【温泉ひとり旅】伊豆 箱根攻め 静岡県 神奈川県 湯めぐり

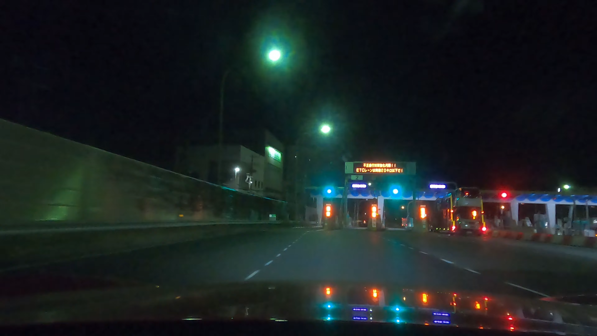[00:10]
料金所の先、100メートルの左方向、東京方面です。